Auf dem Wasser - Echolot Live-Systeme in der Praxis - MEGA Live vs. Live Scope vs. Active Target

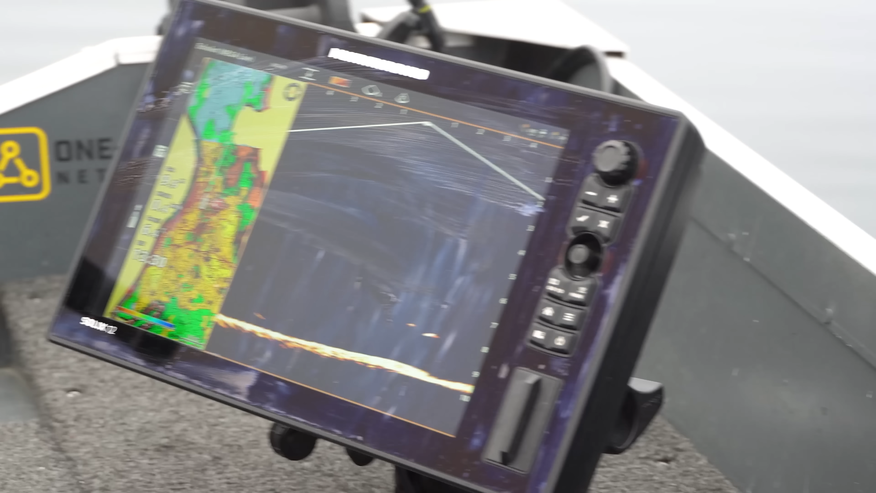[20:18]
Los. Zieht da dran vorbei. Eiskalt. Zieht da dran vorbei.
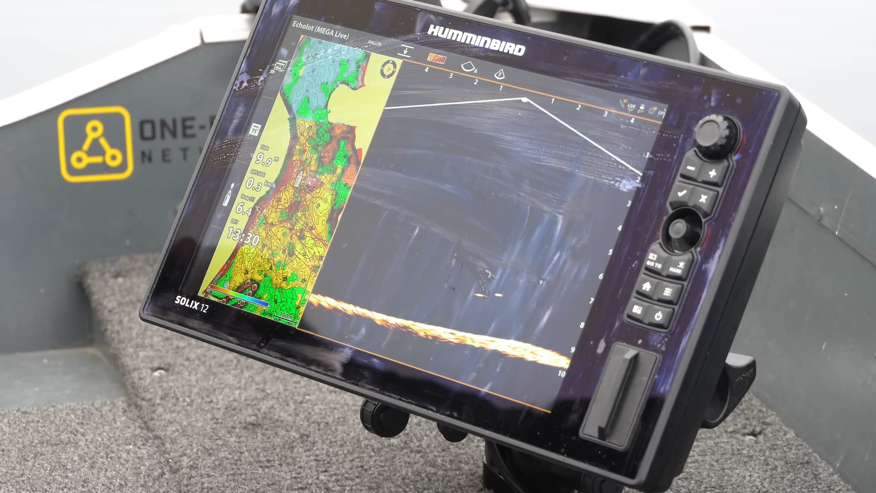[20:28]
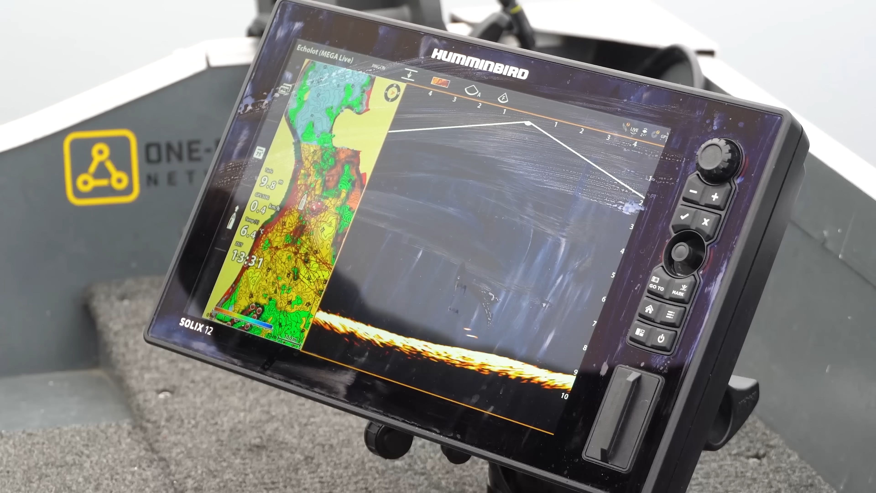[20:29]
Guck mal. Er ist genau da drunter. Und weg ist er. Unglaublich.
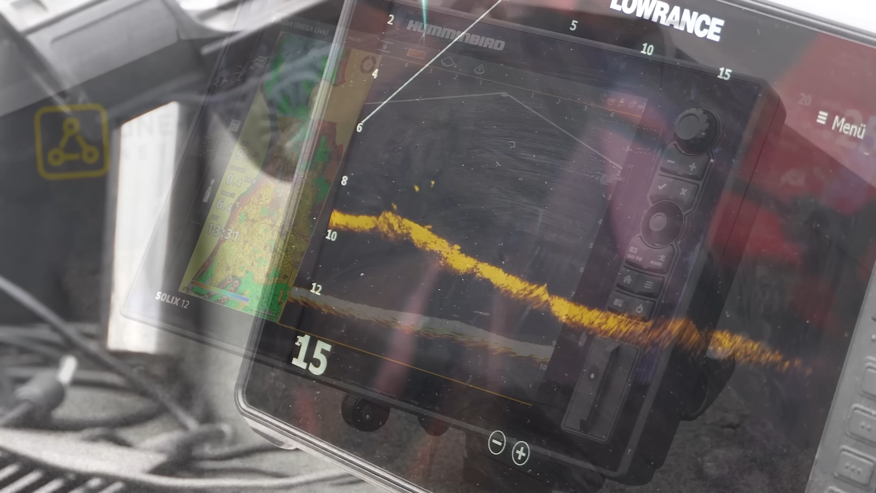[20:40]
Guck mal. Ja.
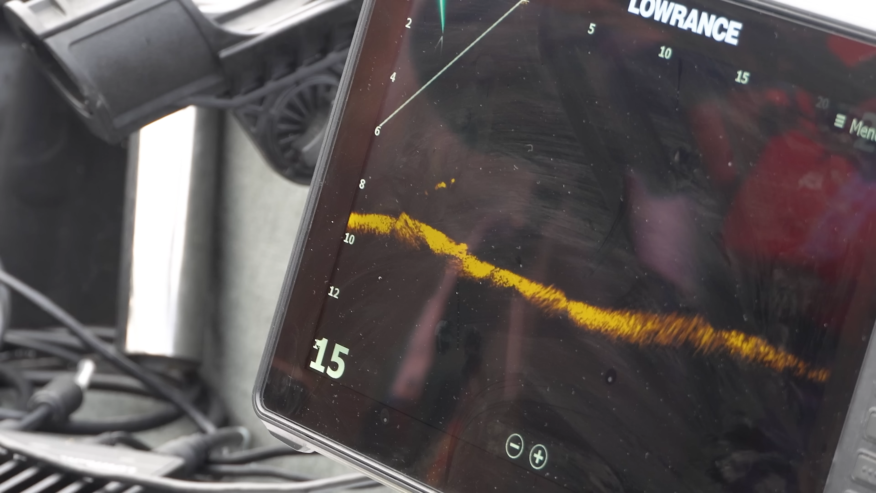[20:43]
Ja. Und weg ist er. In der Zeitraum.
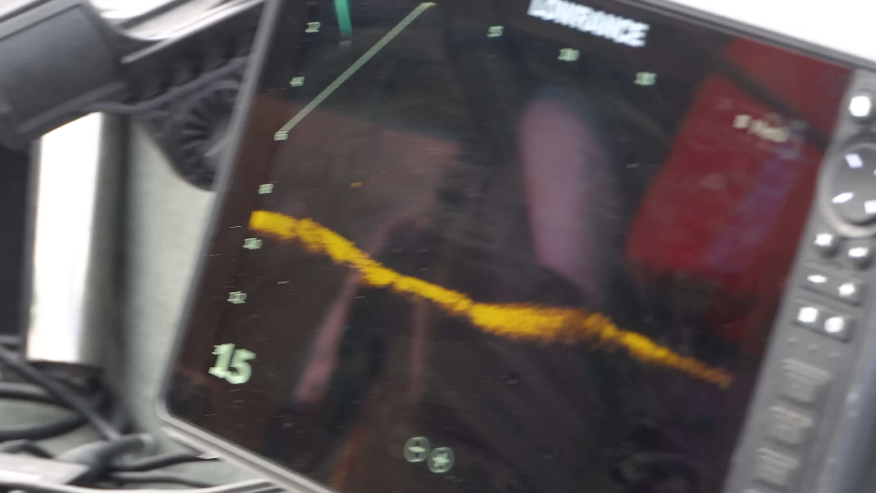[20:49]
Ja. Guck mal. Ach nein. Was ist denn für?